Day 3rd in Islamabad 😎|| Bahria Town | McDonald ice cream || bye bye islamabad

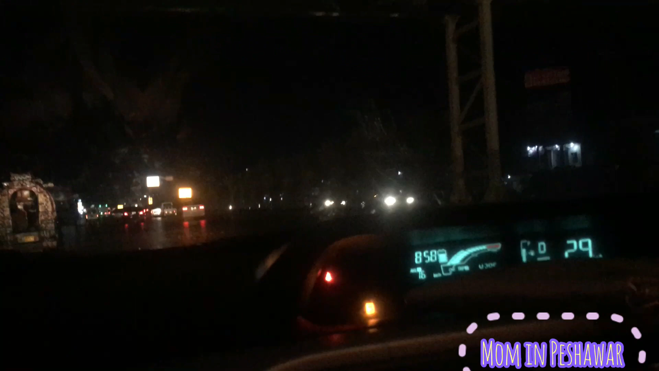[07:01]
تو بس ہم اب ہم بحری ٹاؤن کی طرف جا رہے ہیں انشاءاللہ پھر نیکس ٹور میں ہم گئے گھمال ضرور جائیں گے تو یہ ہم بحری ٹاؤن جا رہے ہیں اور بچوں نے پھر یہی ڈیسائٹ کی کہ ہم ہم یہ وہاں لے جا کر ایسکریم کھلا دیں ٹھنڈ تو بہت زیادہ تھی
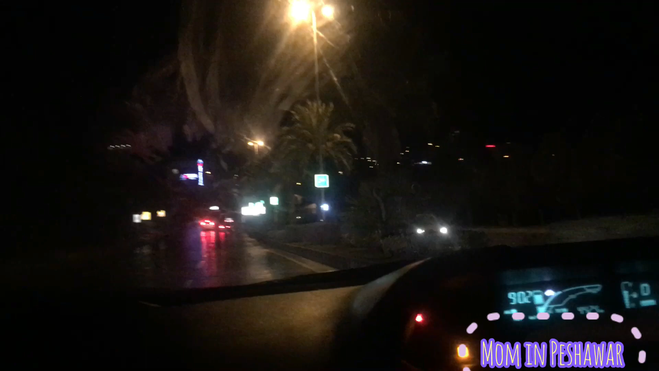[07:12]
مگر بچے ظاہر جب مل جاتے ہیں تو کچھ نہ کچھ کھانے کو مانگتے ہیں تو بس ہم یہ رات کا ٹائم تھا اور موسم ایسا تھا کہ بس بارش ہو بھی رہی تھی اور بابا رکھ بھی رہی تھی تو بس ہم ہم بحری ٹاؤن کی طرف جا رہے ہیں